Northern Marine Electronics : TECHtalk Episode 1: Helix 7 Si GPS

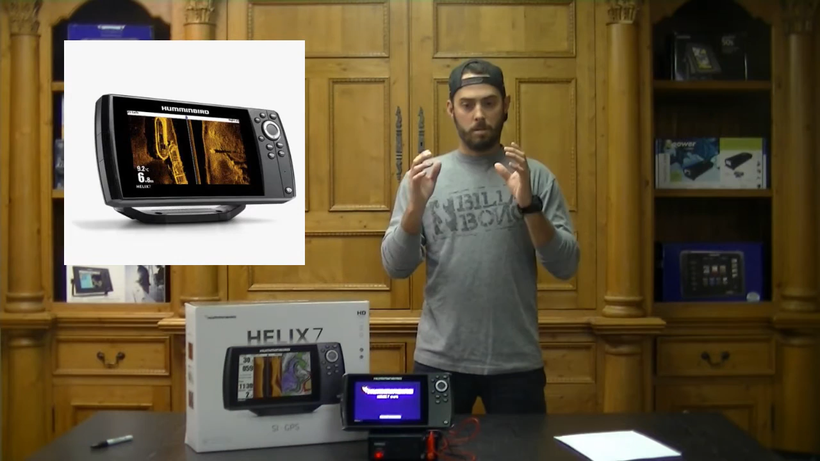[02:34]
It allows you to also mark those areas for an easy track back. So you can mark all your fishing spots, have them marked, good to go for any fishing trip you take.
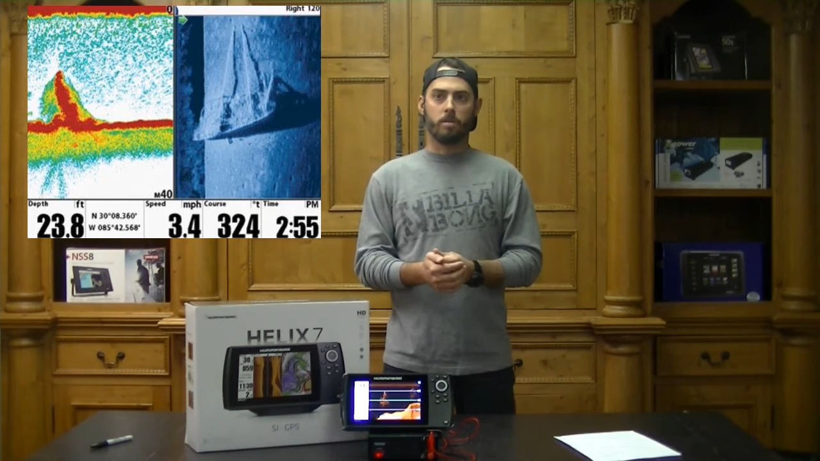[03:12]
On screen: depth 23.8 ft, speed 3.4 mph
Can be used in a split screen option, whether you've got down view on one screen, side view on the other, or your chart, and your down view for easy recognition of where you're at at any given time. Alright, moving on to switch fire.
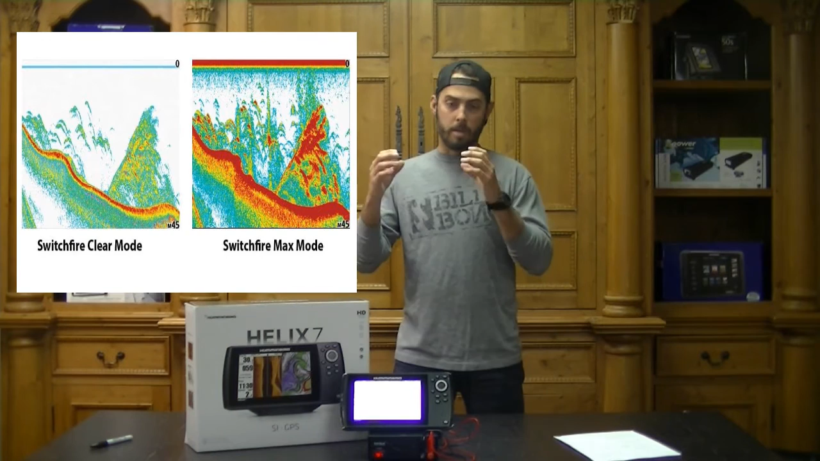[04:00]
Max mode, you're going to use when you really want to pinpoint and really ping, whether you're pinging on bait, game fish structure, it's going to give you a great high definition sonar image on your screen.